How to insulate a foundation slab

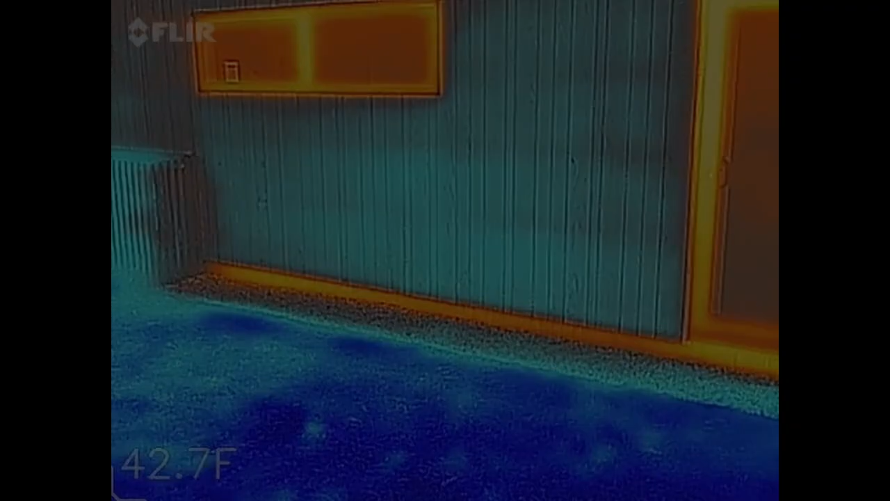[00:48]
On screen: spot 42.7°F
The tragedy here is this house could have performed so much better.
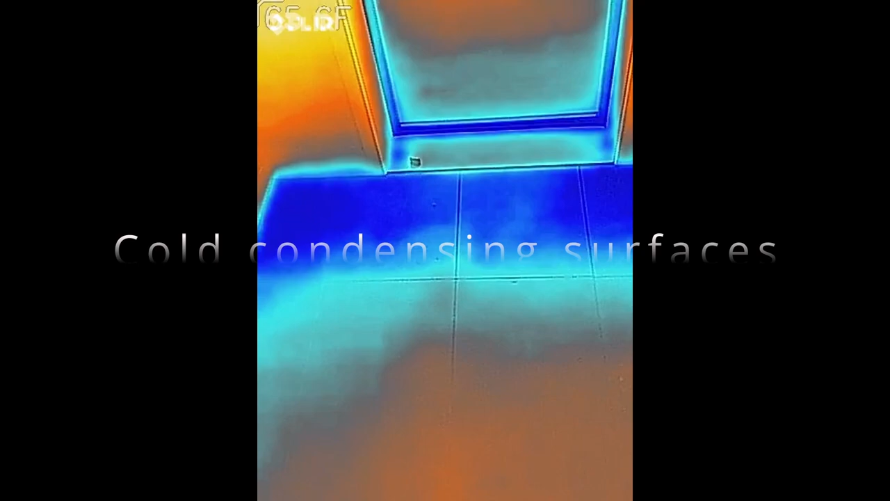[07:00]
High moisture levels, cold condensing surfaces, inadequate ventilation, and blue diamonds, part of a complete breakfast.
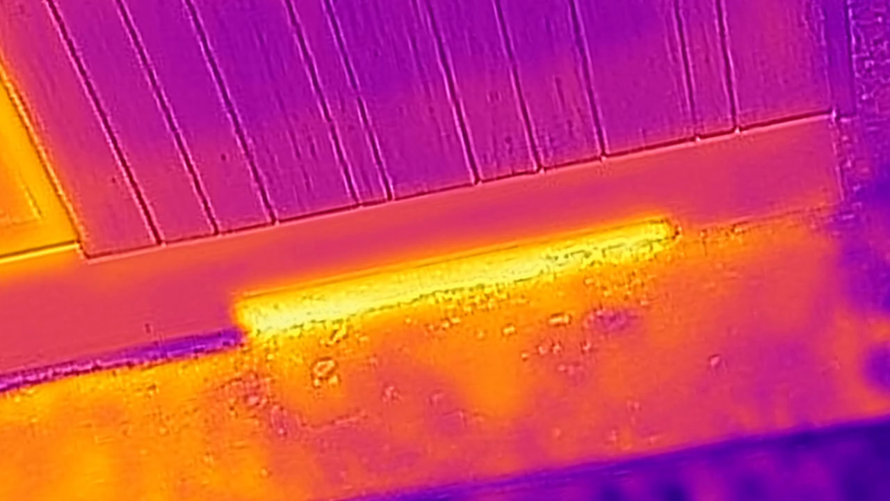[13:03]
About five degrees difference in surface temperature between the slab and the new panels.